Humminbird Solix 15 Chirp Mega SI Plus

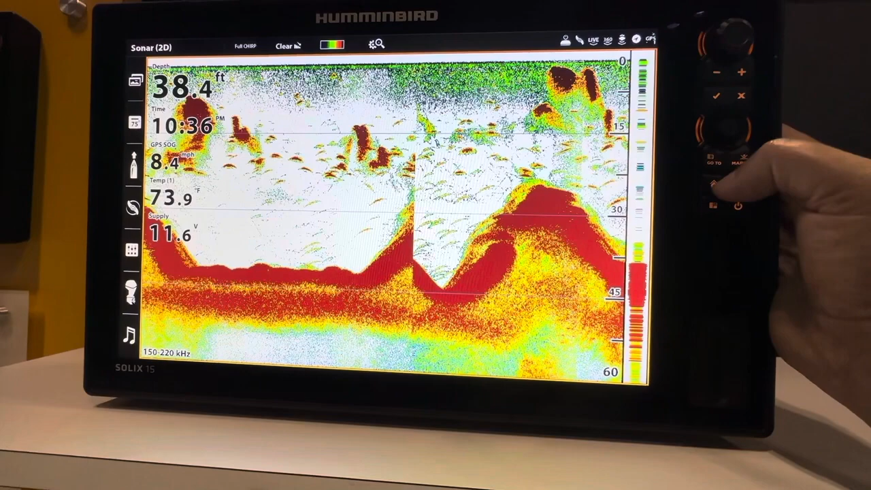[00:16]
On screen: depth 38.4 ft, water 73.9°F
This is one of the best-looking GPS and Fish Finder units you can get.
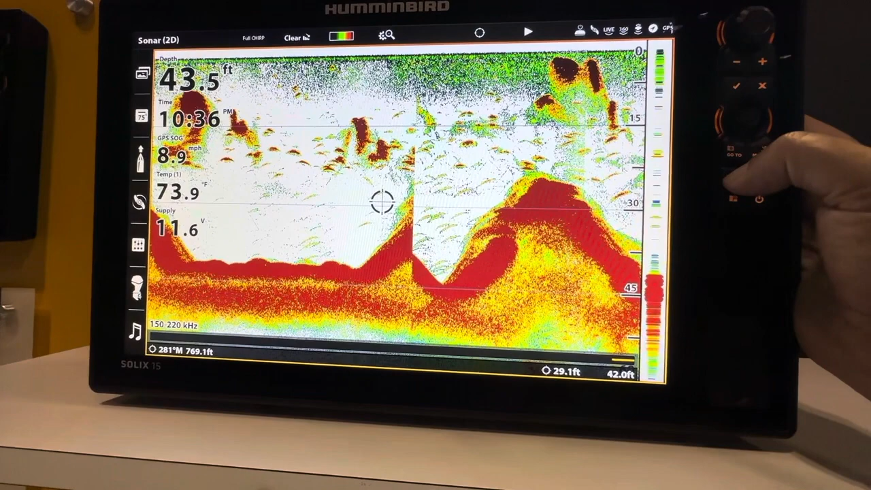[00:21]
On screen: depth 43.5 ft, water 73.9°F
This is a touchscreen, and you do get full manual controls on the upper right-hand side of the unit. This system is packed with features.
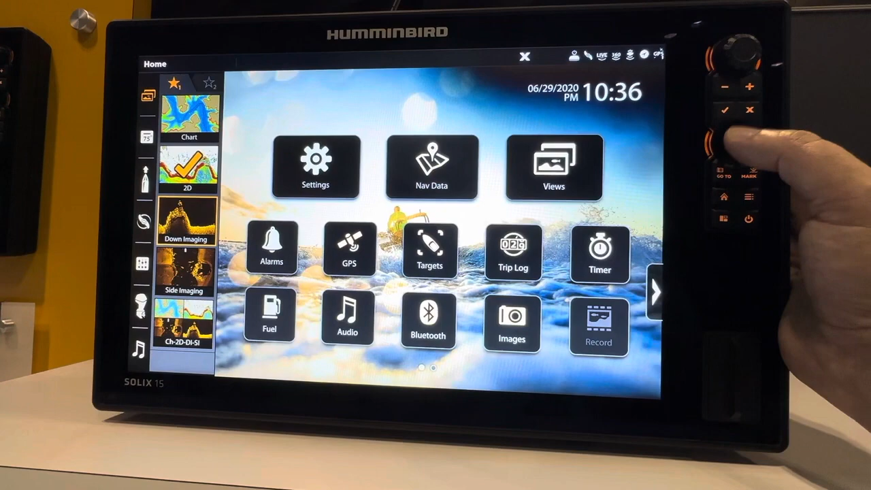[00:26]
It's equipped with the Mega Side Imaging Plus, Mega Down Imaging Plus, Dual Spectrum Chirp Sonar,
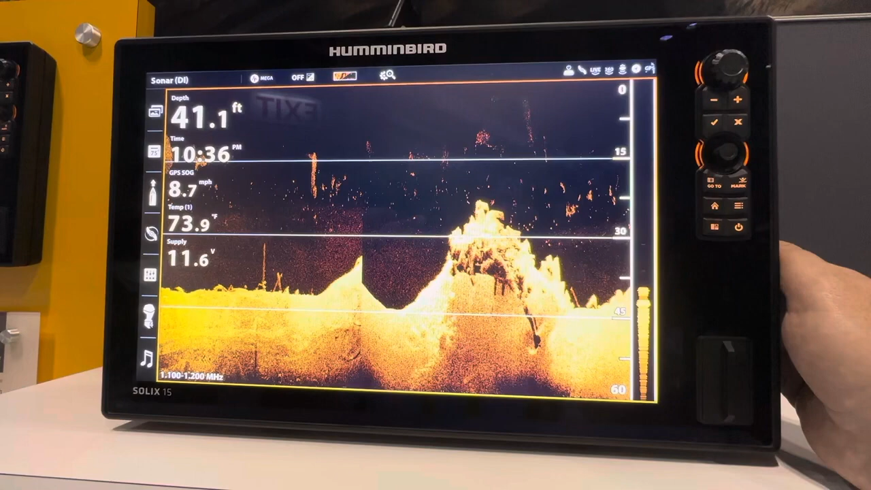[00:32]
On screen: depth 41.1 ft, water 73.9°F, speed 8.7 mph
Humminbird Base Map, AutoChart Live, Wi-Fi, NMEA 2000, Bluetooth, and Ethernet networking,
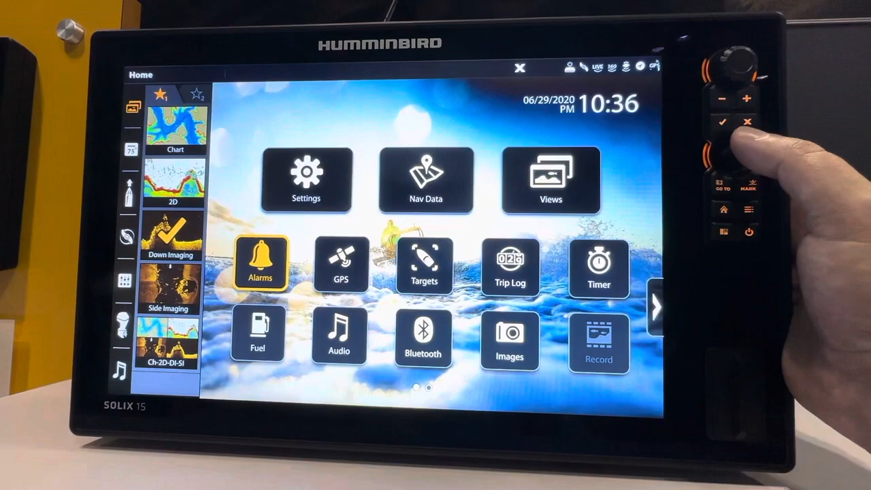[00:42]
so you can connect it with your Minn Kota or Canon products to unlock more features and capabilities.
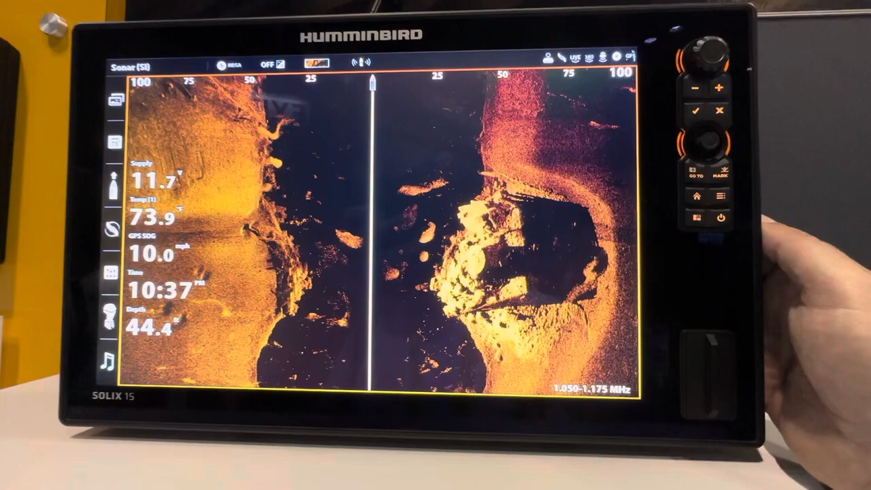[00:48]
On screen: speed 10.0 mph
And as you can see from this demonstration, the Mega Down Imaging Plus and the Mega Side Imaging Plus are super high-detailed.
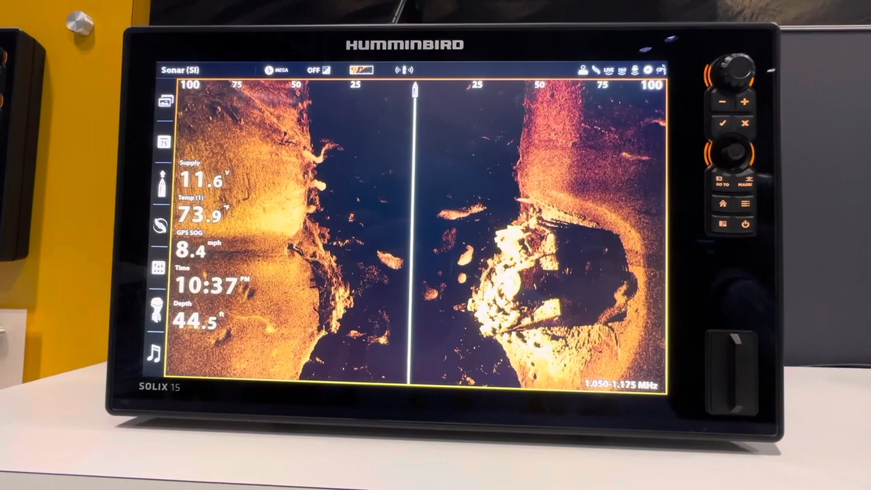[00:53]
On screen: speed 8.4 mph
And this high detail will help you pick out what's a fish, what's structure, what's bottom,